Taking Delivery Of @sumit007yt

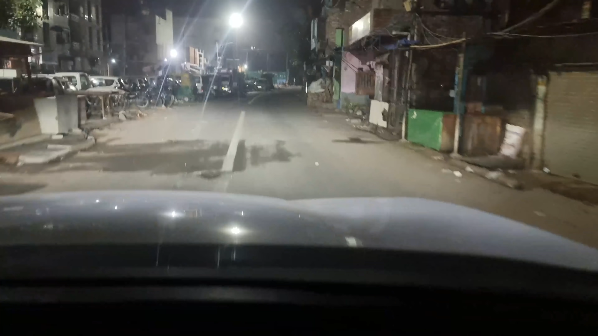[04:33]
है का इस रात में एकदम खाली-खाली रोड होते है ऐसा लगता है दिल्ली में नहीं किसी गाउं में आ गए हो क्योंकि यह � सरी आपको रात में मिलेगा जब अकले घुमतर होगे रात पे यह तो यहां प्या
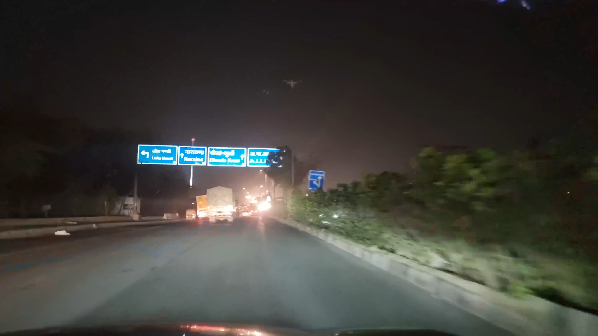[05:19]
बढ़ी एकदम खाली खाली खाली रोड चल रहे थे गाइस और एकदम से
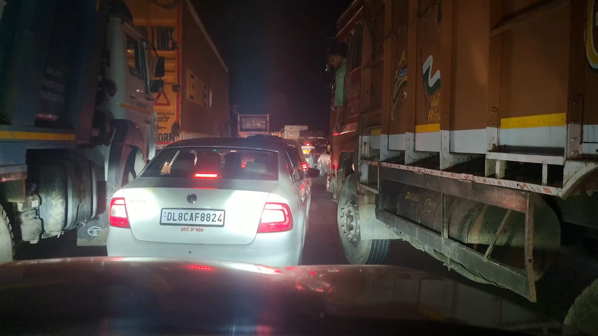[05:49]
पता चल चुका है अगे की तरफ एक ट्रक ने ना करवट ले लिये रोड बे चलते चलते इदम से ठख गया अगे